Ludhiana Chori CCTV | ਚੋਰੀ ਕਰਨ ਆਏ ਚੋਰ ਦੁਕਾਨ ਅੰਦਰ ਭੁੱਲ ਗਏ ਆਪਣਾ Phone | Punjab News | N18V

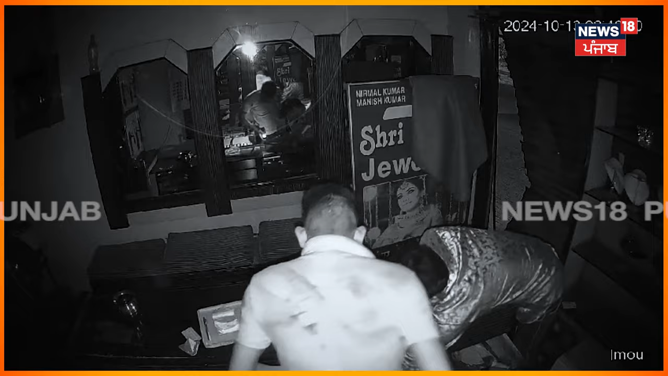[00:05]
एक सुन्यारे दी दुकान दे वेचे चोरी होंदा मामला सामने आया है चोरां दे
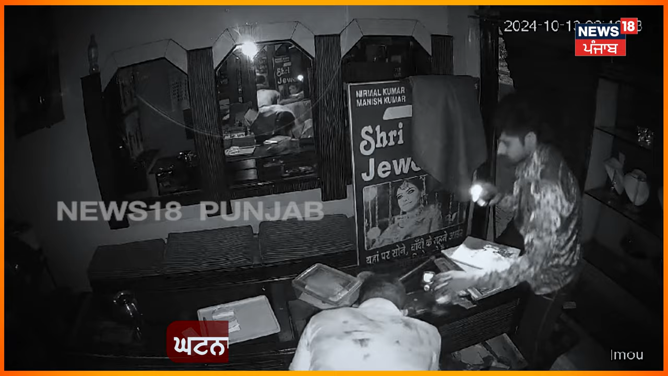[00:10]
वलो शटर नू पाड़ लाके दस्या जा रहा है कि दुकान दे अंदर वड़ेने ते अंदर वड़ेने ते अंदर वड़ेने सुने अते चांदी दे गैने अनू चोरी किता है